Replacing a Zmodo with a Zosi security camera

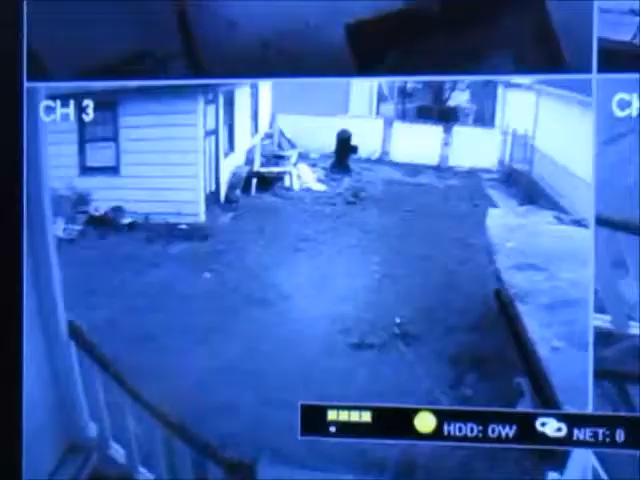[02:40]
When it goes to infrared, it actually is clear again, but it's the in-between time. So, you see this one, right?
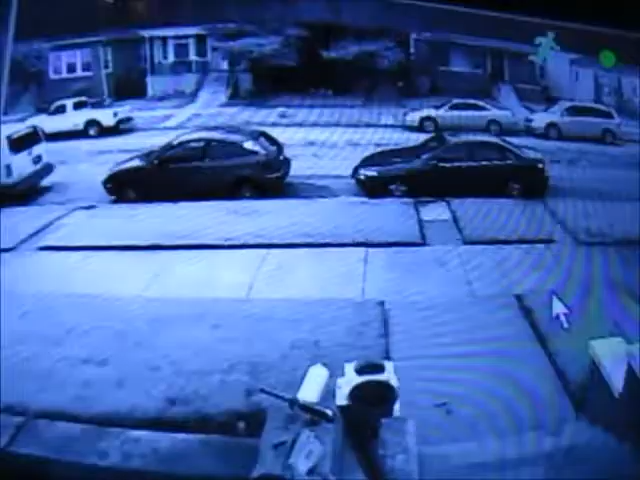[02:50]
This is the Zosie. See how clear it is? That still has some color in it, and it's just going to infrared right now. You see the color is blinking, but it's remaining clear as the infrared is going on. You see some spots are still blinking with color, while the others are going from infrared. Here's the crazy thing. I'm going to go ahead and turn the porch light on, and look what happened.
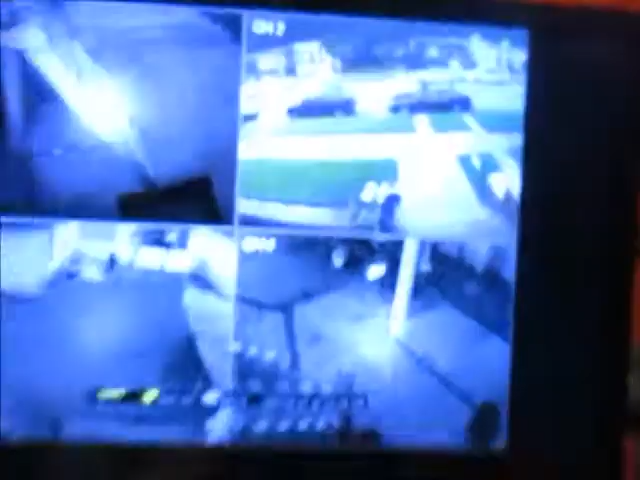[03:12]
Now, this is crazy. You can't really tell from the picture, but that is bright color, like full-spectrum color, right there, black and white color,